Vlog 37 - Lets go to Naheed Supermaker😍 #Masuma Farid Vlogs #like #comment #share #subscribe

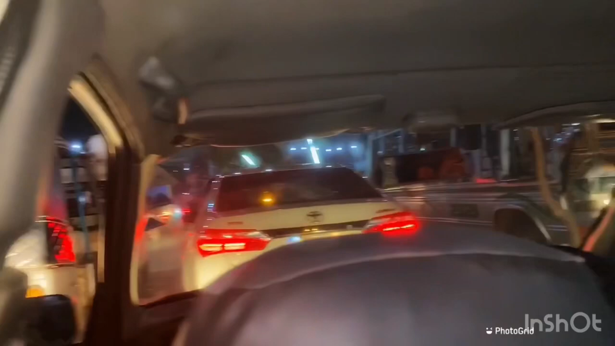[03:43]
ये देखिए सारा रोड ही ब्लॉक हो जाता है, और हम इधर परेशान करे हुए हैं क्योंकि आगे जाकर आपको यू टर्न करना पड़ेगा।
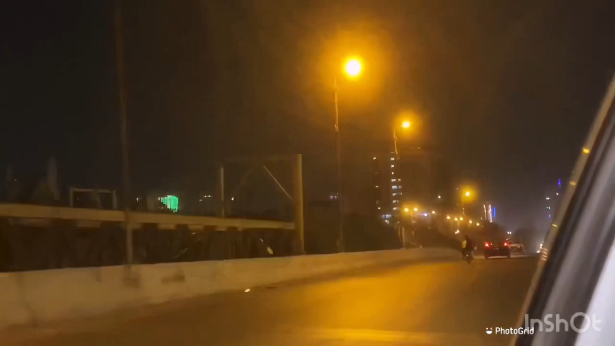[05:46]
और ये देखें लाइट्स माशाल्लाह, और ये मिलाद के लाइट्स अभी तक लगे हुए हैं माशाल्लाह से, मेरे ख्याल से पूरे महीने लगेंगे।